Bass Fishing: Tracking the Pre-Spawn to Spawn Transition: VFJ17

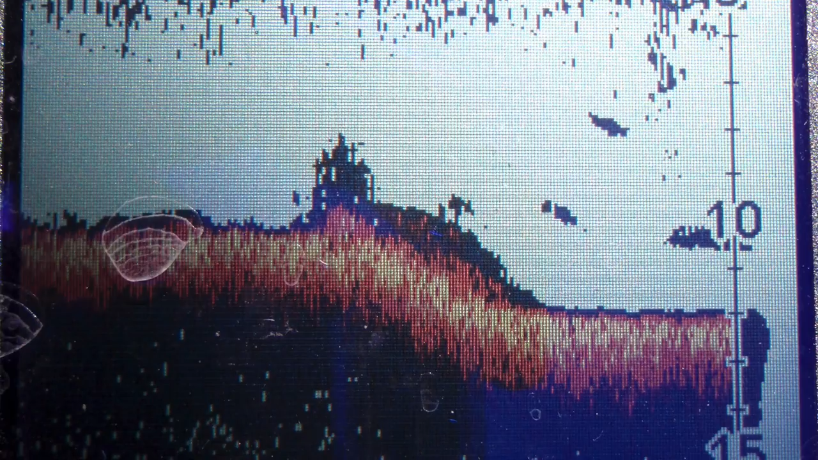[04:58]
Only a couple of these spots, though, can be located by the naked eye, and even then only on a darn good sunny day. The rest must be located by sonar.
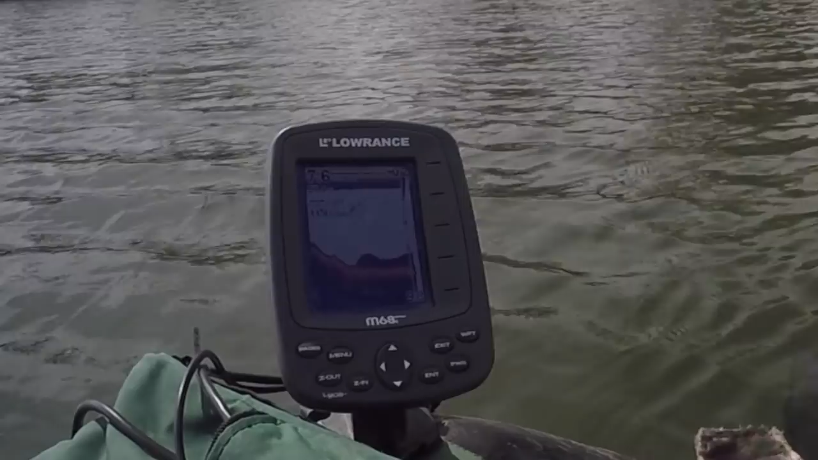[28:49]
Looks like fish, dense filamentous algae. Oh, bubbles coming up. Carp, maybe feeding carp. There come the bubbles directly underneath me, unless my anchor's dragging and that's mud.